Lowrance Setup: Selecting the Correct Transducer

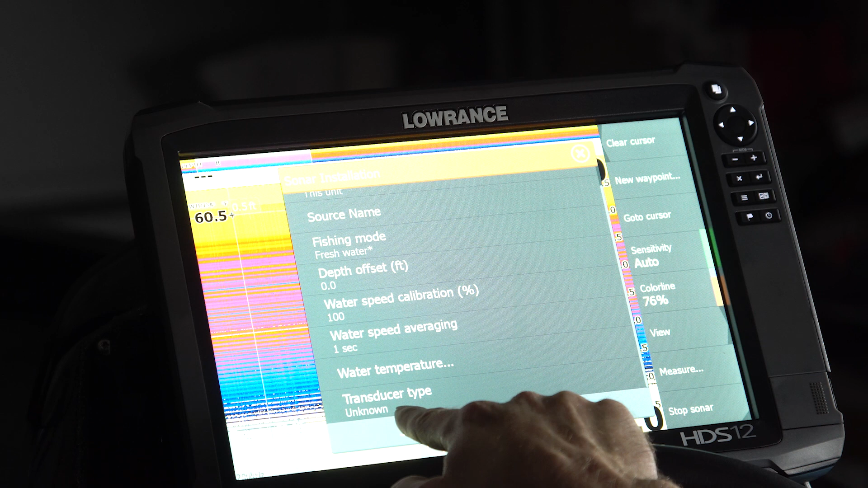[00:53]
Right now it says unknown. So we're going to push on that.
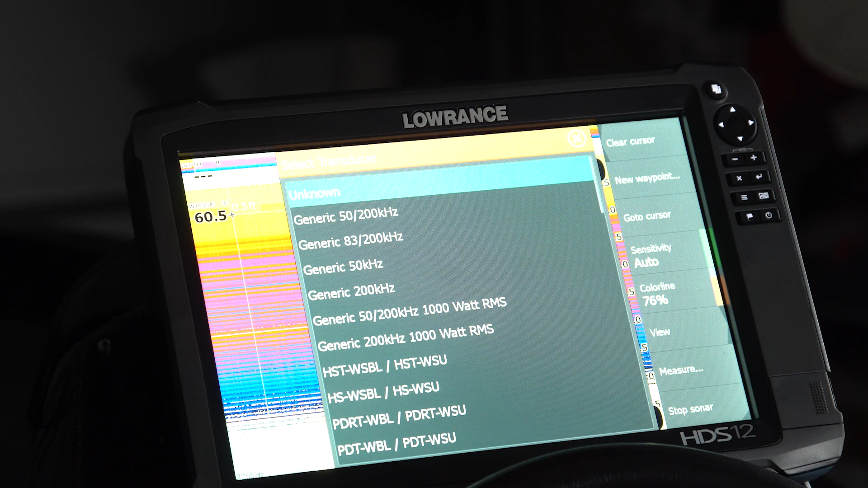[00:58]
This transducer that we have installed on this is a HST WSBL transducer.
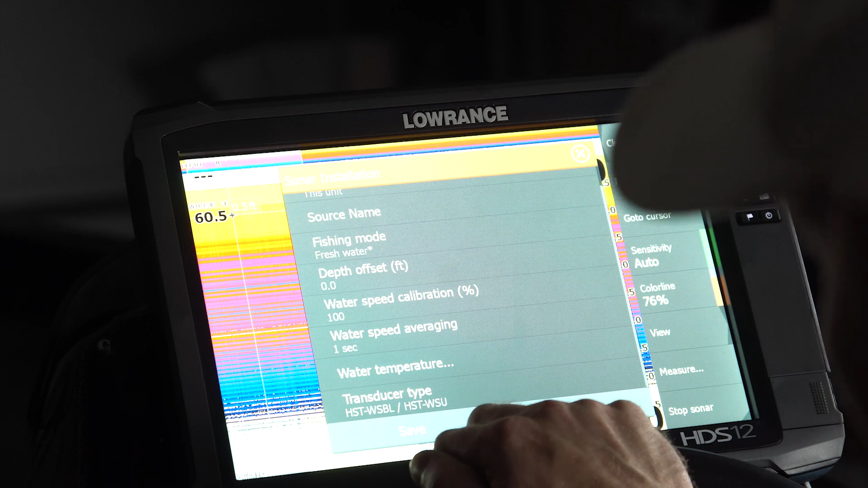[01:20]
Highlight it. The important thing to remember here is you can't just exit out of this. You actually have to save that on your unit.
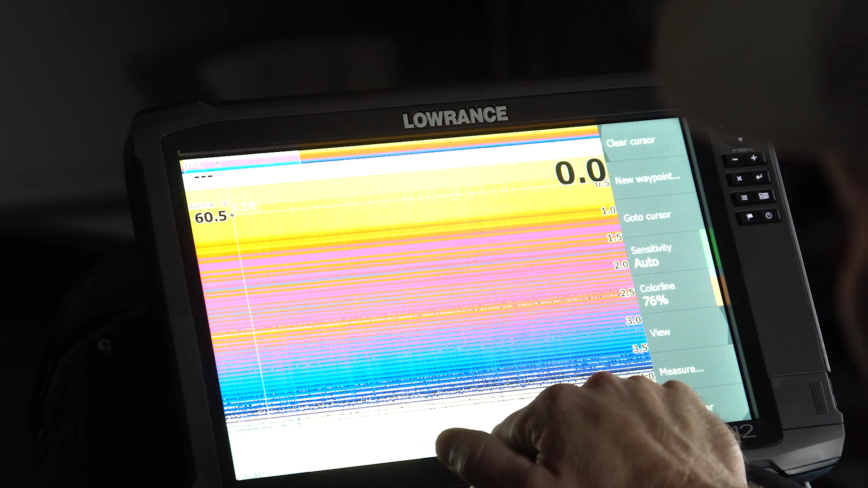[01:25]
Now we have that transducer selected. We're on our sonar screen.
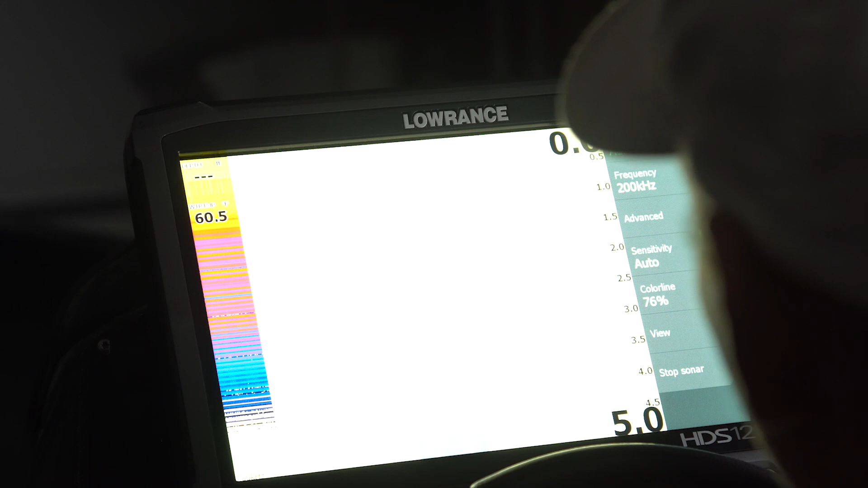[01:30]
Clear that cursor out. Obviously we're not in the water at this time, but now this unit, this being an HDS 12 Generation 3,